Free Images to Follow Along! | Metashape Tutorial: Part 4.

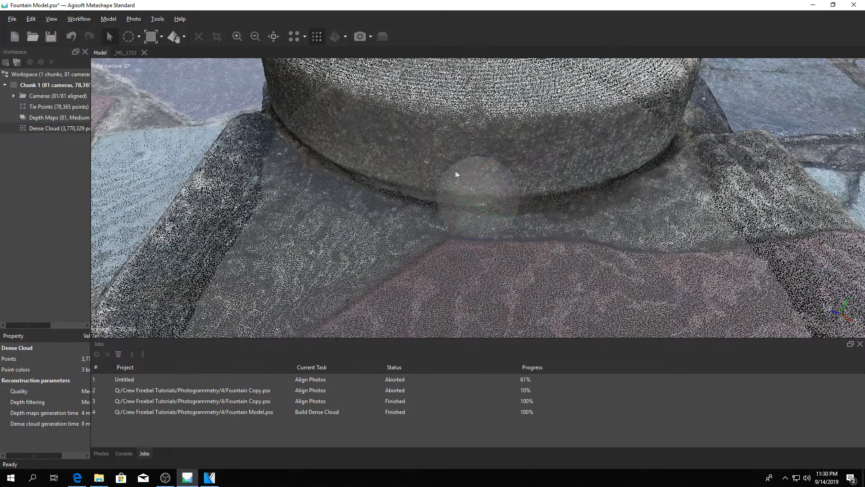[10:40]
Right-click the chunk, go into process, and then this time we're going to select build mesh.
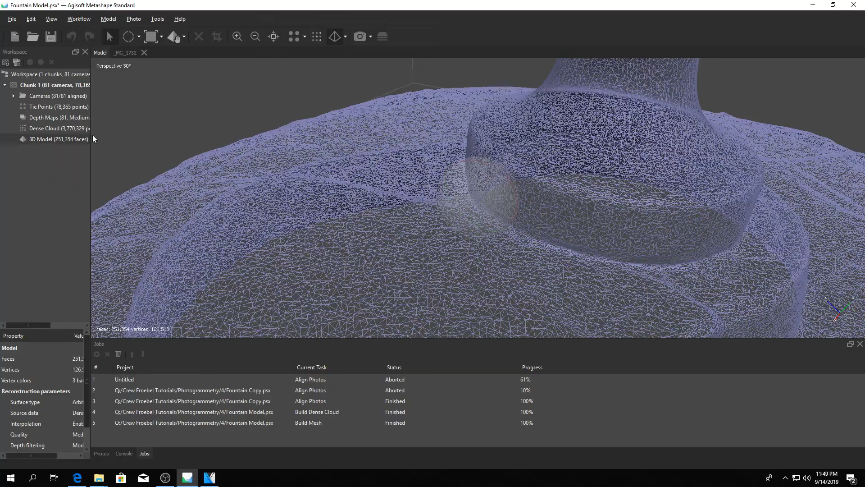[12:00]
We're talking 251,000 triangles right here.